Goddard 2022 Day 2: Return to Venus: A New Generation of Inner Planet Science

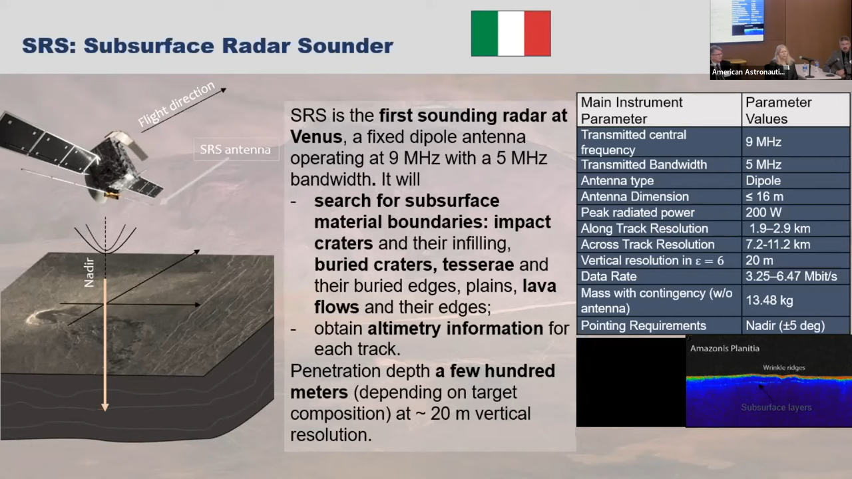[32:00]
So it's going to be great to be able to see under the surface with this radar sounder. Then it has three spectrometers, you know, like what is a spectrometer, how much better could it get?